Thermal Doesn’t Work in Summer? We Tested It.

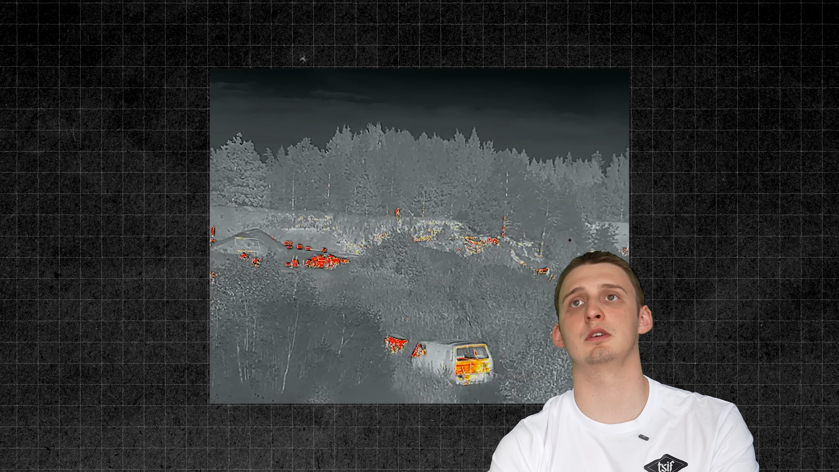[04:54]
Everything that's out in the open and it gets hot If you're just patrolling through the woods and there's no man-made stuff Then usually what gets hot is like a tree stump There was a point
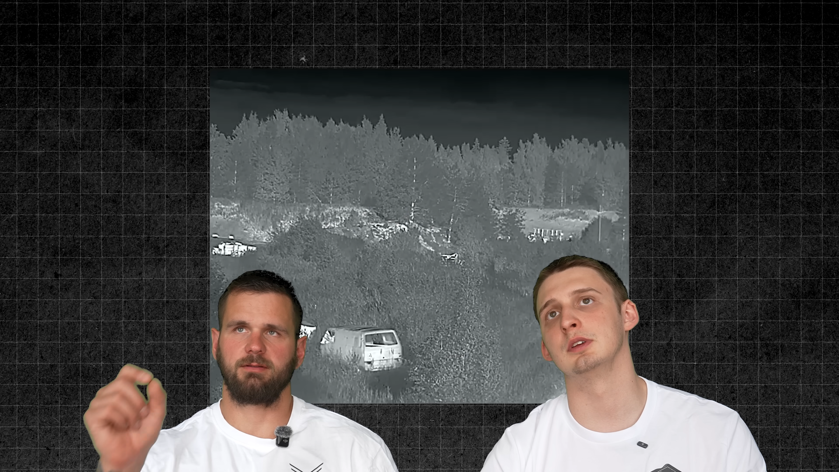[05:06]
there if you stood still in that spot then Completely bending
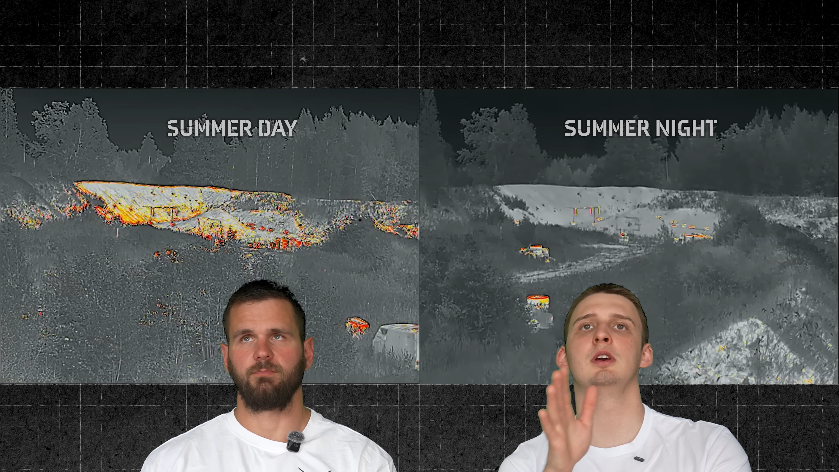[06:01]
if you use red hot and see that there's no random signatures like a blade of grass is red hot You just see like a tire and targets at the back of the range I would already use red hot because if somebody would come over the berm Yeah you would see that right away Instantly you could see it So now it's the same spot Yep but differently
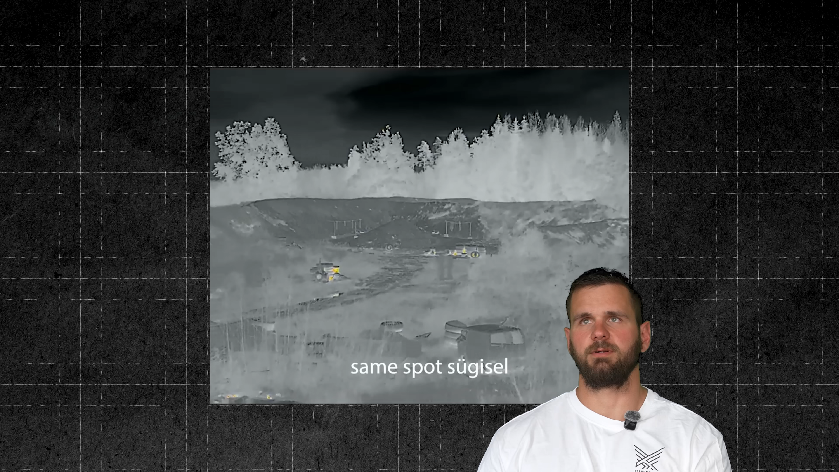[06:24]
Different time so it's in October But here red hot is probably ideal We're
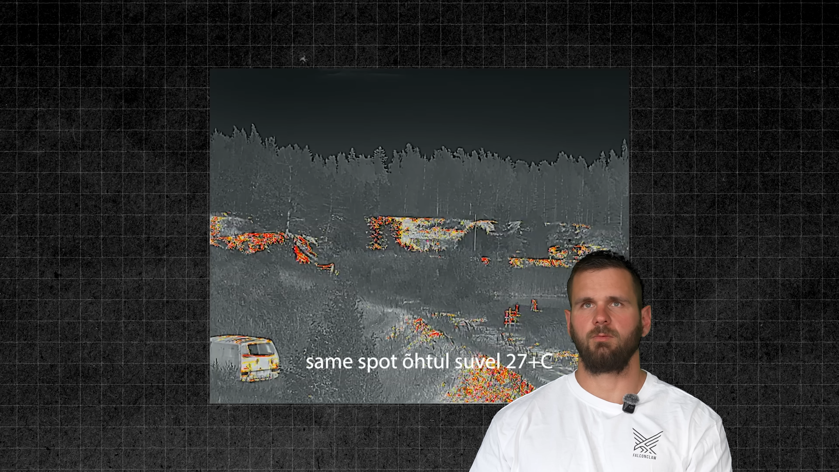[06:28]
looking towards the 300 meter berm Very noisy If someone was laying down You're not gonna pick it up And the same during fall so cold outside A
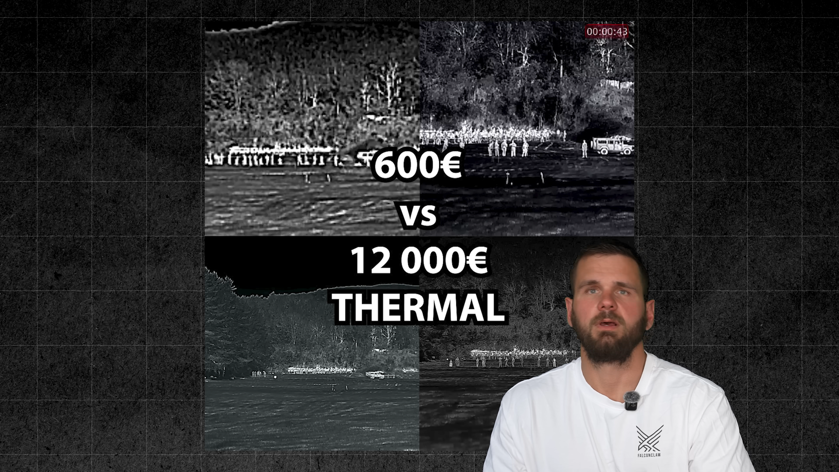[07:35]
that's why it's hot Here we're looking at the different price range thermals during daylight And it's really warm outside 29 degrees celsius It's a range
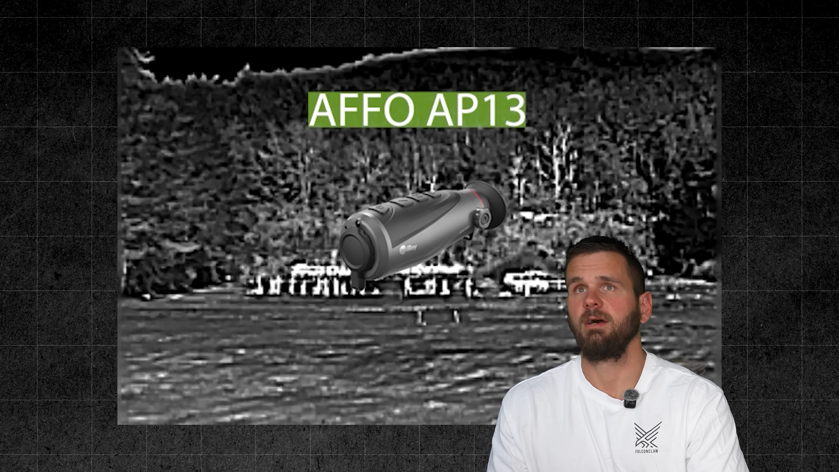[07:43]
And it's around 350 meters away As you can see from a cheap thermal which is 600 euros
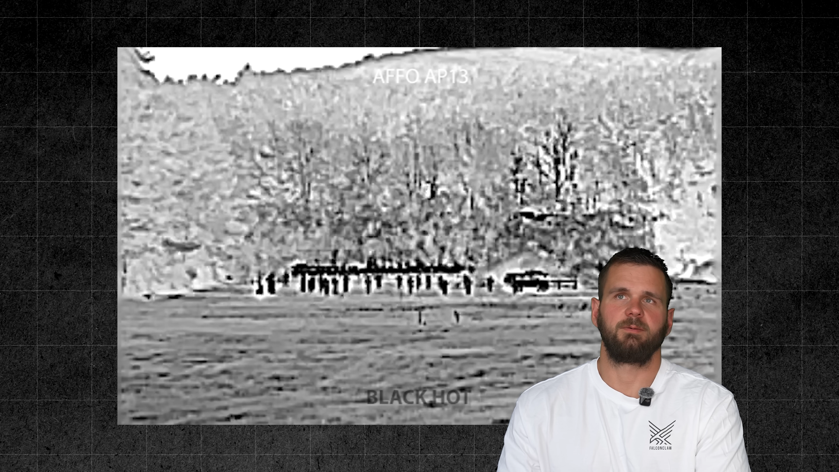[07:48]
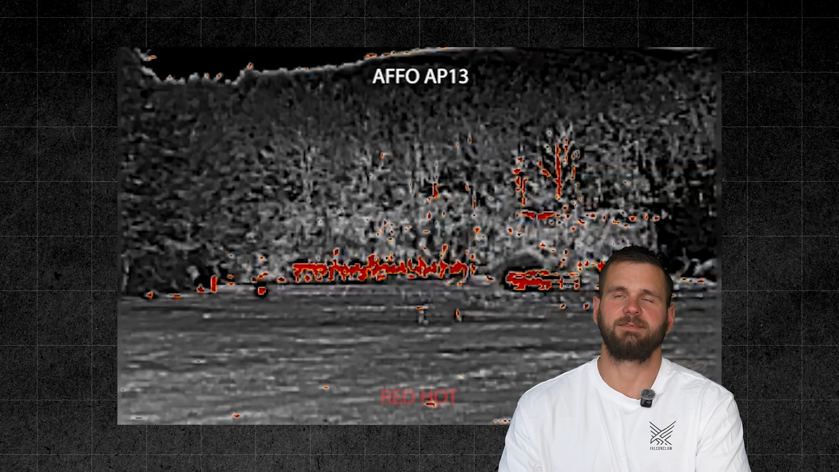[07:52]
That's trash that it looks like modern art Can't really tell of course you can still see some movement you can tell that something that's warm is there But that's about it you can tell it's a car Yeah, but that's a very low resolution thermal and the picture looks this bad already from 300 meters So I would consider this one a toy
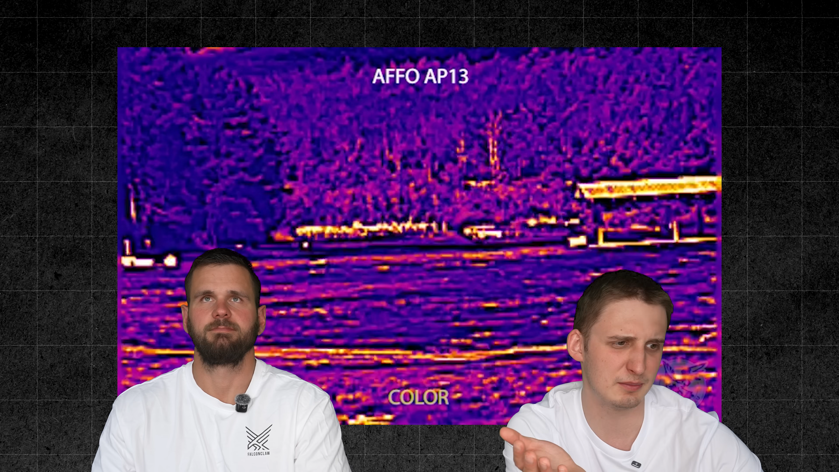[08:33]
but not the best So this is already like a mid-range thermal So
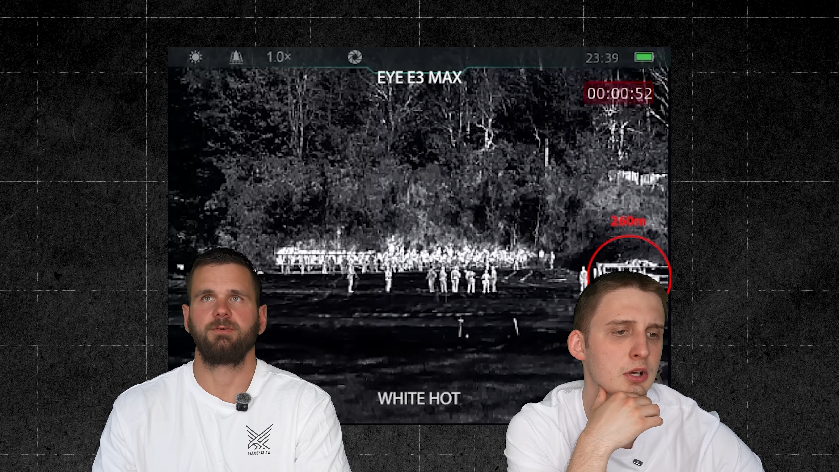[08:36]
384 Reso is actually already pretty decent You can tell that those are people
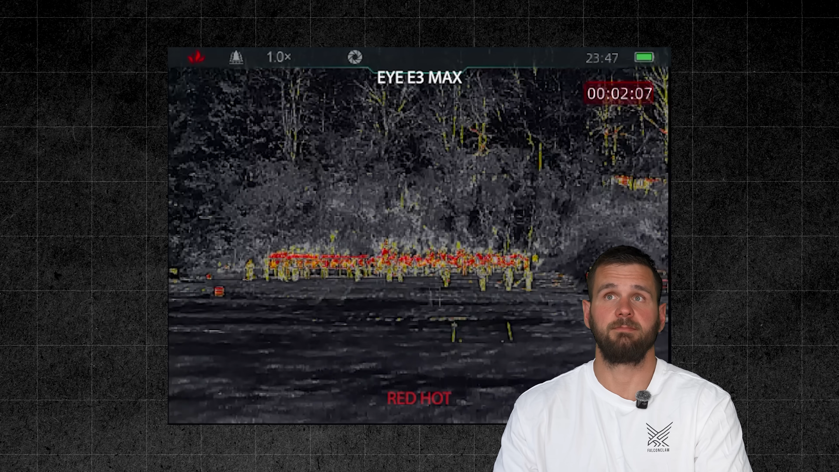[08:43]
they have guns from 350 meters away So I would say this is already Quite
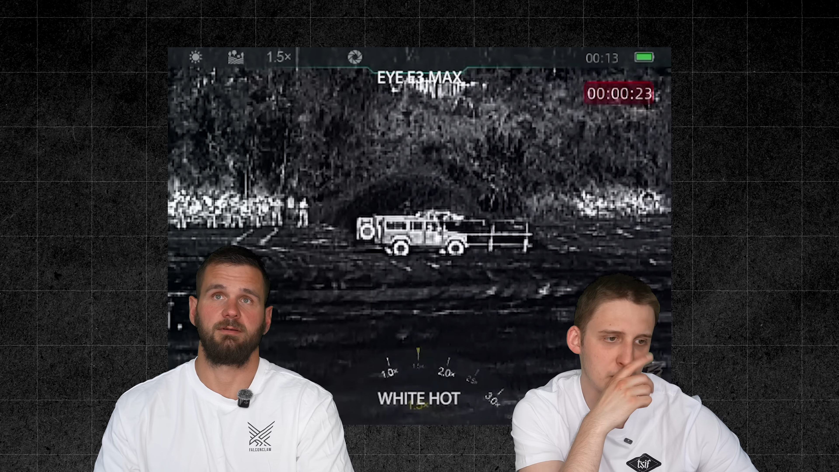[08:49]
decent Quite decent but can be better But the price range